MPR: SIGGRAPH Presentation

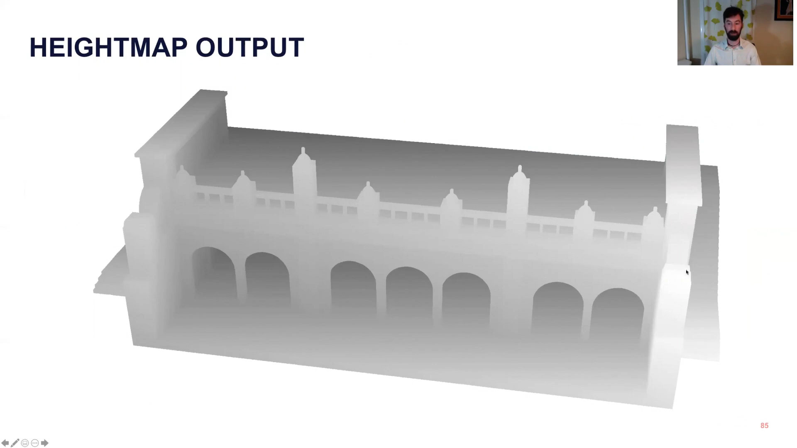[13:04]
But this is an example of an output height map, where white pixels are closest to the camera, black are at the back, and it's not very legible to humans. We also want normals and shading, and it turns out there's a very cool trick, where near the surface of the model, the partial derivatives of your equation are going to be approximately the normals of the model at that point.